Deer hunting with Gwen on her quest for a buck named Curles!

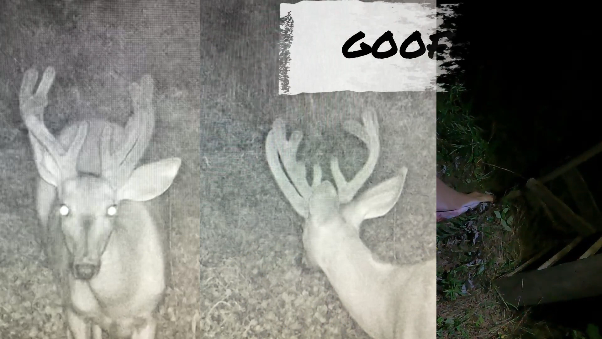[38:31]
We had a really goofy looking buck on camera she called Goofball that she was after, but we did not see him this weekend. This is actually the same one she had in her scope yesterday morning that winded us. We just wouldn't come out of the brush, but he popped out in the bean field tonight after she